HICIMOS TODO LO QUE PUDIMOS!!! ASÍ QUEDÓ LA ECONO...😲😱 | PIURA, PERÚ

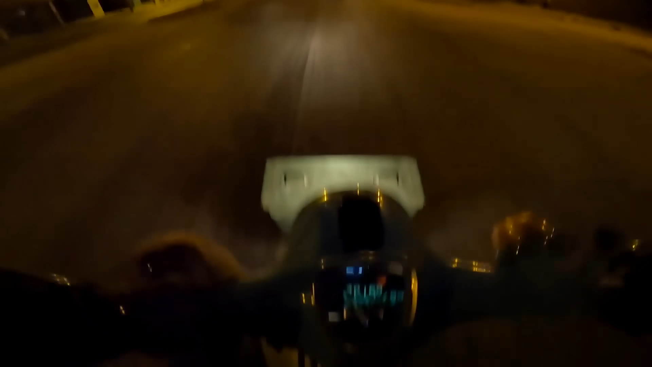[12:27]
Bueno, ahí no se ve muy bien porque no alumbran mucho las luces y porque está roto el tablerito.
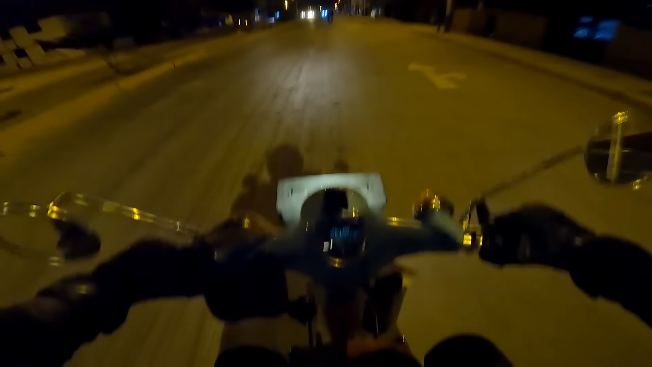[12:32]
Está bueno porque puedo ir viendo la velocidad ahora, no pasarla mucho de 50, 55 kilómetros por hora.
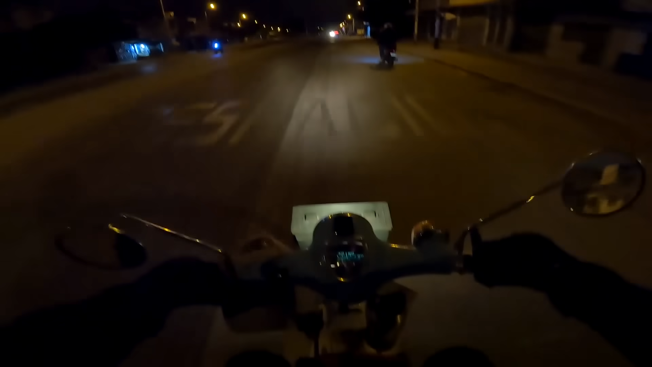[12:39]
Yo creo que esa velocidad va a estar bien para ir asentándola todo el camino. Al menos los primeros 1000, 2000 kilómetros le voy a dar tranqui. Uy, qué pozos que hay acá. No se ven tanto de noche, no estoy acostumbrado a viajar de noche.